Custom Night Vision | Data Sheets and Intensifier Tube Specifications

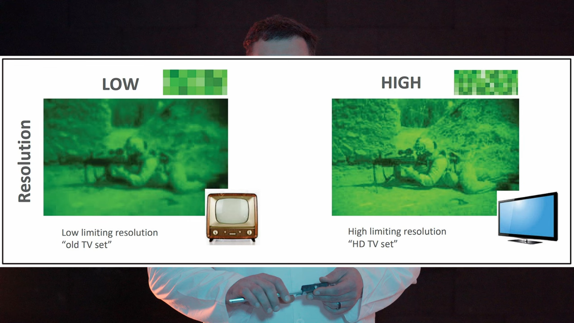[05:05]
Image intensifier tube resolution is measured in line pairs per milliliter while system resolution is measured in cycles per mil radian.